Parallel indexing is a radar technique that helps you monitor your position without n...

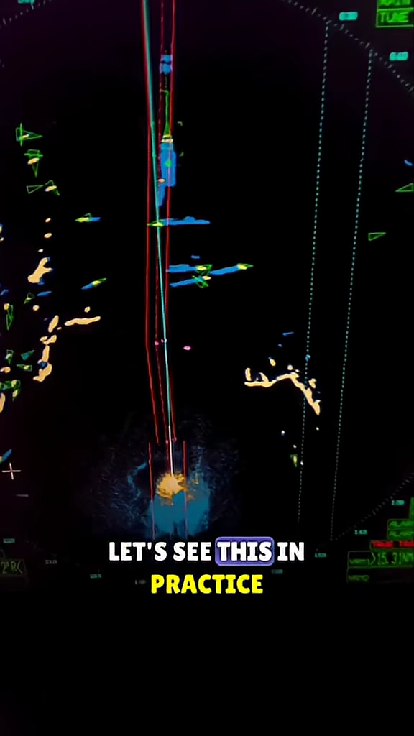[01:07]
As long as this coastal point stays within these lines, I know that I am safe.
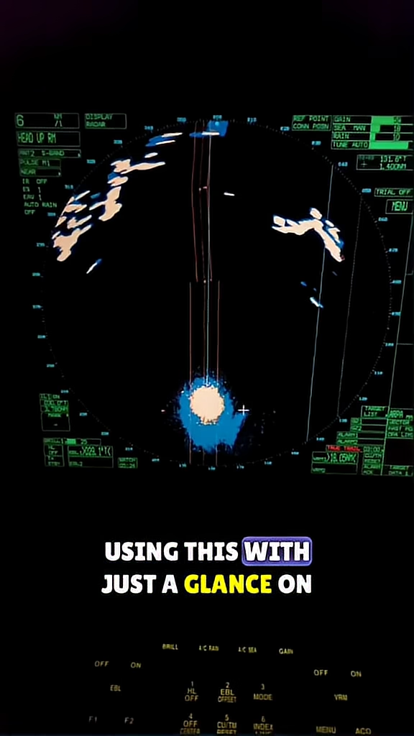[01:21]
Using this, with just a glance on your radar, you are confident that your ship is within safe waters.